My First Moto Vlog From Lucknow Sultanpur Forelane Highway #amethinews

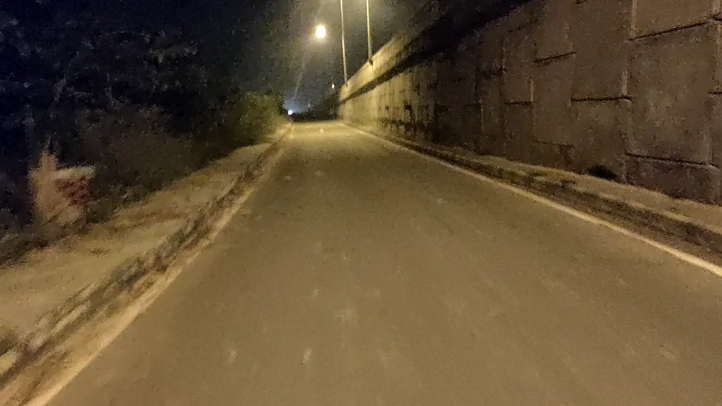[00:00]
नमस्कार दोस्तों स्वागत है अज की वीजियो में तो आज सबसे पहली बात तो हमने अपना एक हेलमेट माउंट प्रोडक को मंगाया जो पाइक छनाते हुए अगर हेल्मेत में मोबायल को कैसे लगाय जाता है उस तरह का जो सम्हान होता है उसे है मवें मटो नंग्रों के अइस तरह
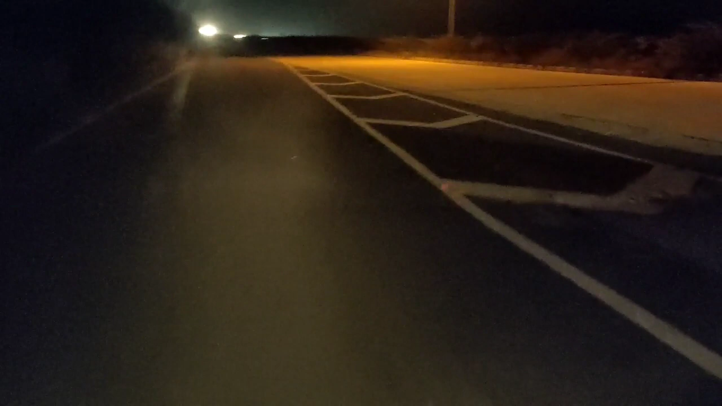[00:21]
होले तब कभि मोटो ब्लॉगू गरा स्टर्ड हो चुता है और अब हम आपको पहला वीडियो लकन व्चया वाले है कि अब आप लोगों के डिमांड और आसानी से पूरी होगी पहुत सारे गहां और मौल्ले हैं जो आप लोगों को दिखाएंगे इस मोटर ब्लाबिंग के मांजयम से तो आप लोगा फड़ा फड़ रिकमेंटेशन करते रहना अभी हम